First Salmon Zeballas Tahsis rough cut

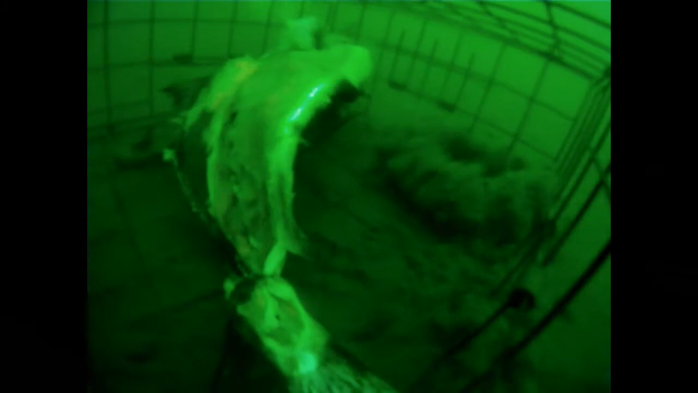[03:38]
almost immediately the crab showed up
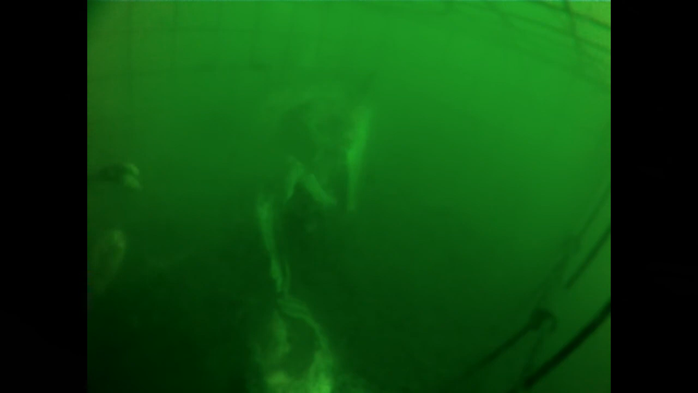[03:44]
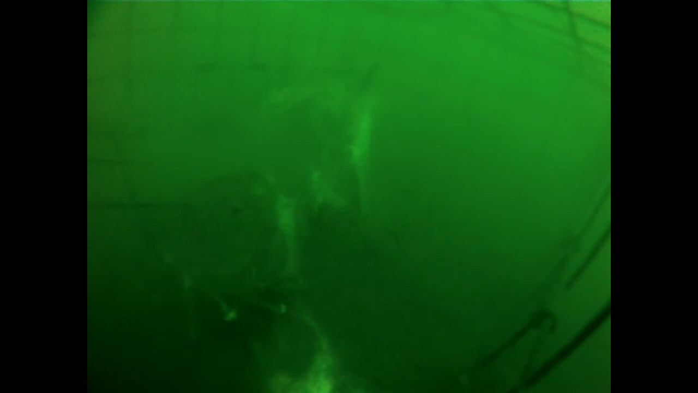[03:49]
as you can tell crab loves salmon we got three dungeness crabs out of this trap add in the salmon we caught and it was